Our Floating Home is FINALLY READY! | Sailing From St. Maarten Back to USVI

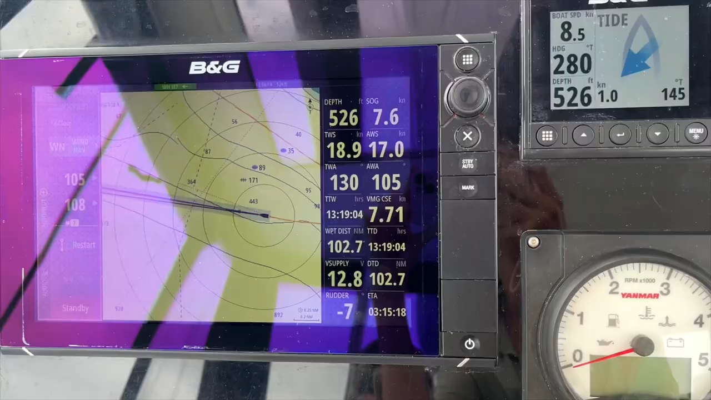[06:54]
Seven and a half knots. I mean, really 8.5. We're bottling a knot of current, but not bad.